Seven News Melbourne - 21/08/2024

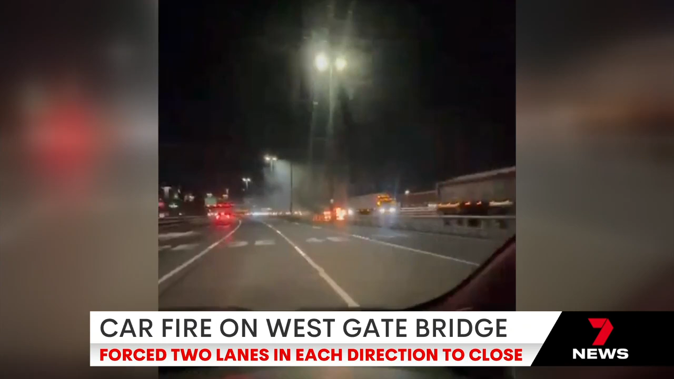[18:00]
Crews managed to contain the inferno within six minutes. Traffic was forced to slow to 40 kilometres an hour before the scene was cleared.